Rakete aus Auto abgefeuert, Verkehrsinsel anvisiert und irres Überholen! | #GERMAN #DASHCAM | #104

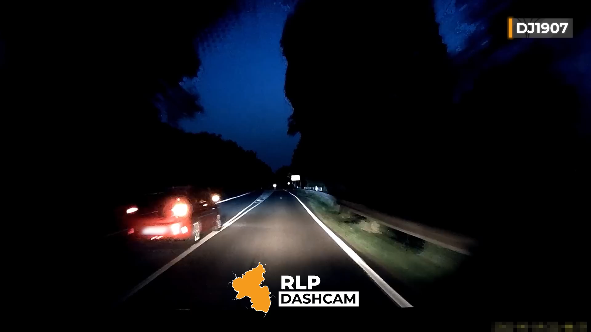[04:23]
Und noch so ein mach mal. Guckt euch mal dieses schöne alte Auto links an.